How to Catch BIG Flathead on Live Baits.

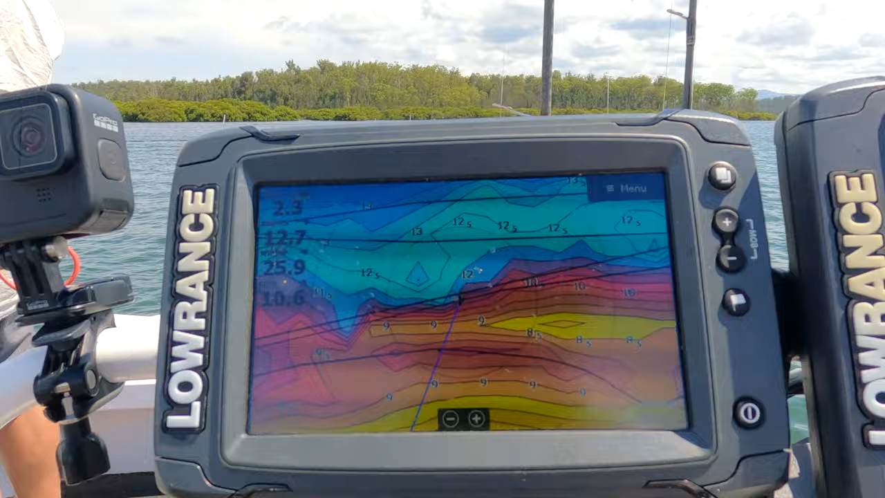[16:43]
So you see there's 12 foot in that bluish lot of water. 13 foot, 14 foot in the darker blue.
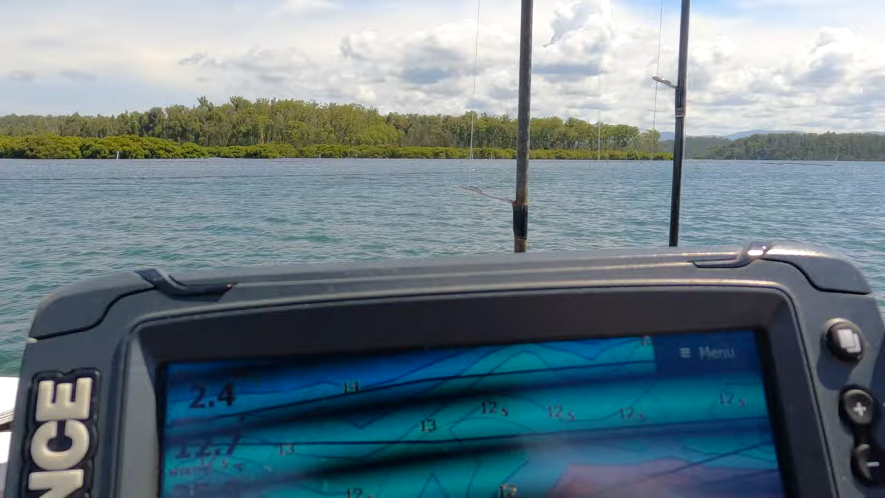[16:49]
And then up to 6s, 8s, 9s. So we're just on that uneven edge at the moment.